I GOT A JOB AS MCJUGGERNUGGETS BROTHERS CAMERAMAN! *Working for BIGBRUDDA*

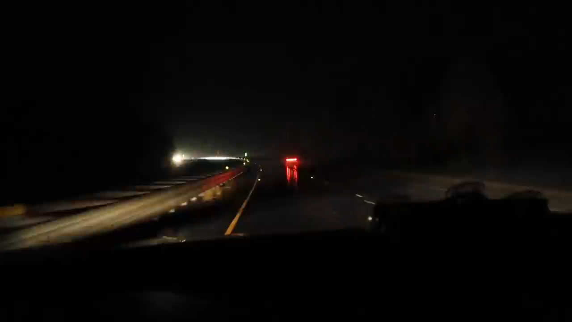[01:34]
It's like driving in a hurricane. It's legit just pouring rain. And that will be your weather update for the vlog. I just got to the Regenesis compound, as I like to call it, and I got my good old trusted air horn here.